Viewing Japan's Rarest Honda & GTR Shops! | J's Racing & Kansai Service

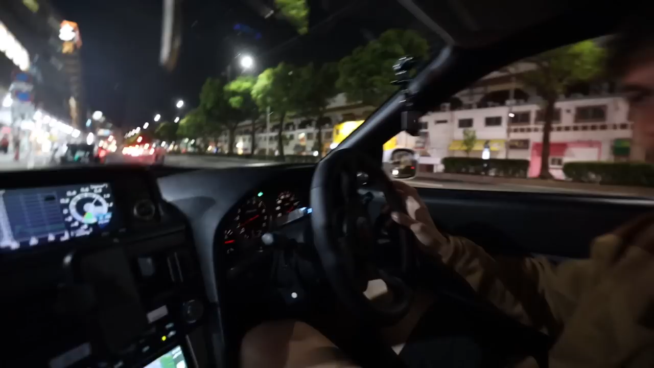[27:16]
This is pretty cool. So we're going to this... we're at Sannomiya right now. We're going to go into this parking facility.
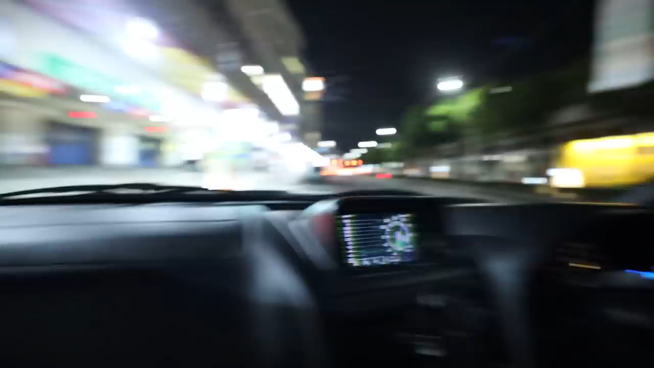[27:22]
But check this out. It's like Tokyo Drift elevator parking. Yeah, but we're going to go physically inside.
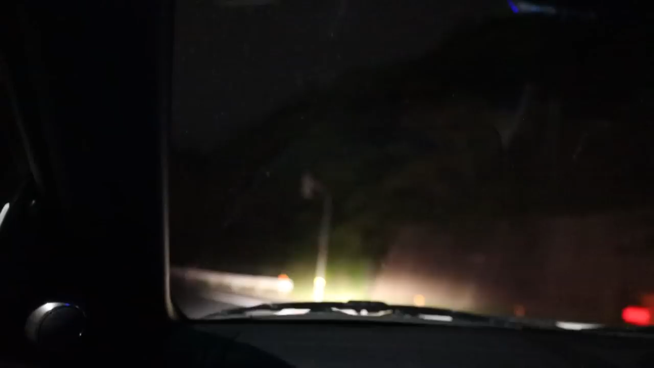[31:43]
You're going to the perfect. Oh my god, zone. These roads are crazy.
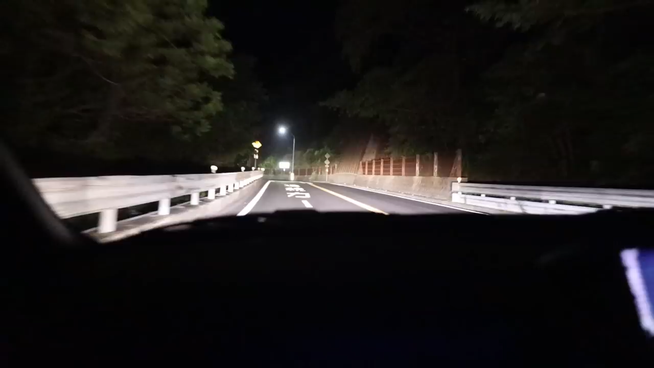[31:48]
So this is my first toge back in Japan ever since we did Hakone. Uh-huh. And this is like, this is pretty sick.